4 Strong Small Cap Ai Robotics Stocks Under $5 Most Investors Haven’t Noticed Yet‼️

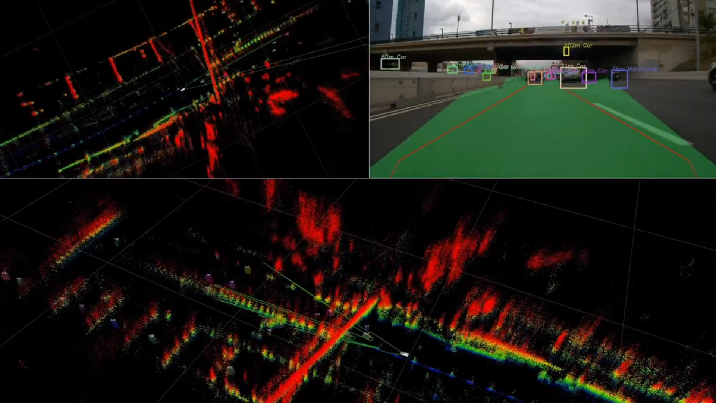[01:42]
Its system delivers over 20,000 detections per frame through a 2,304-channel array.
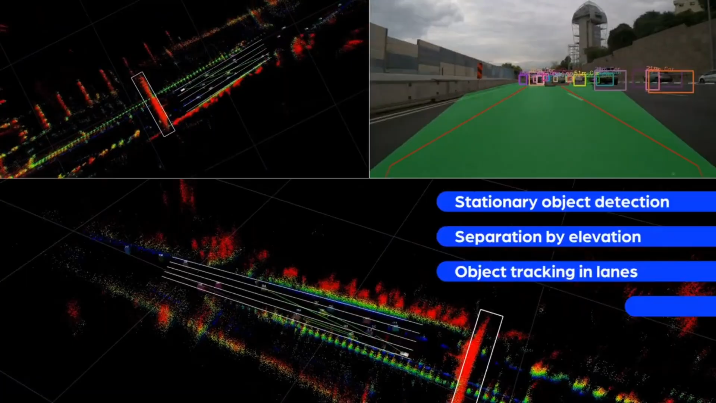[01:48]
This level of resolution allows autonomous systems to interpret surroundings with far greater precision,
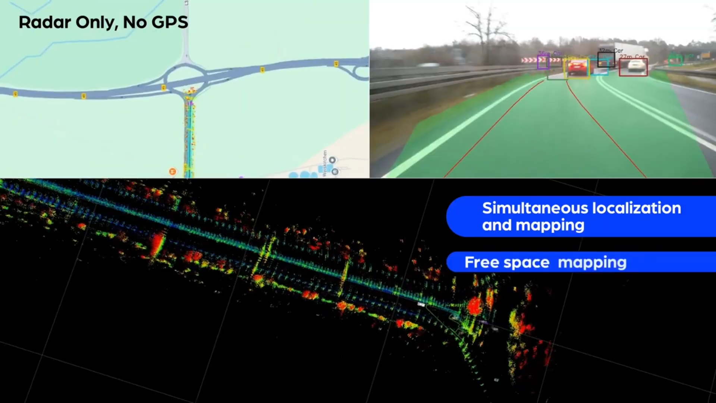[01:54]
bringing radar performance closer to what LIDAR offers, but at a lower cost and with far better reliability in poor weather.
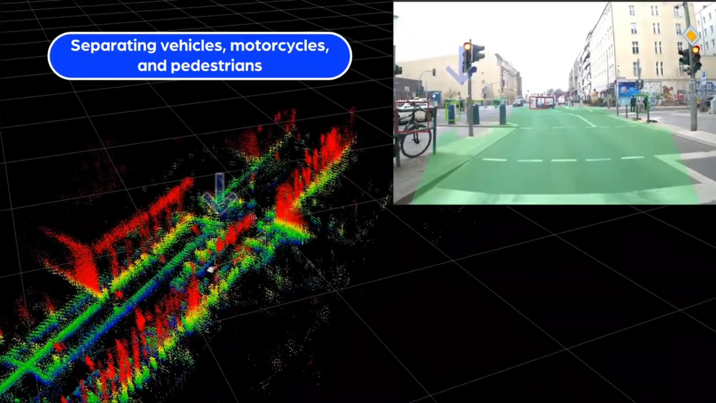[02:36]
The system is designed to detect objects at distances exceeding 300 meters, giving autonomous systems more time to react safely at highway speeds.
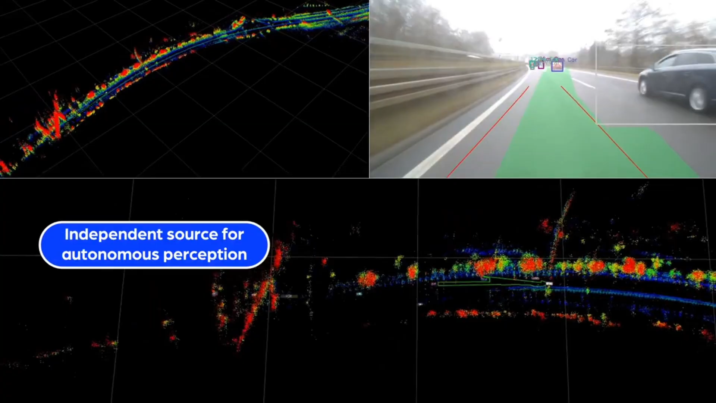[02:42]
Arby emphasized that its radar maintains reliable performance across challenging environmental conditions such as rain,